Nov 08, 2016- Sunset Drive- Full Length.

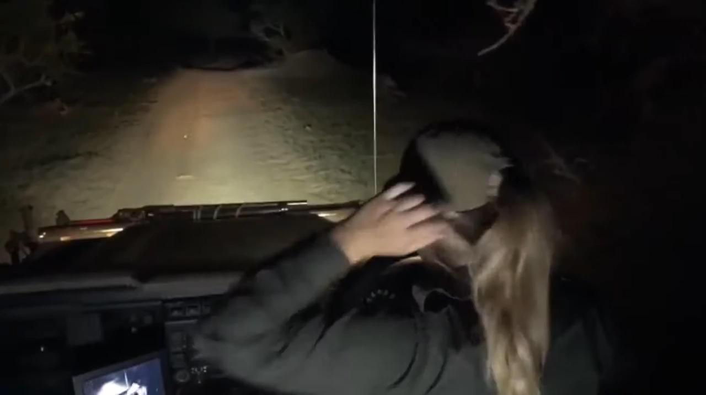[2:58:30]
Byron as he's being attacked by them, we are also being swarmed by them heavily. And they're the most bizarre, tiny looking little beetle-like things. Be quite nice to actually try and catch one. Oh, hello, elephants. There's a couple of elephants here, so we need to just dim the lights.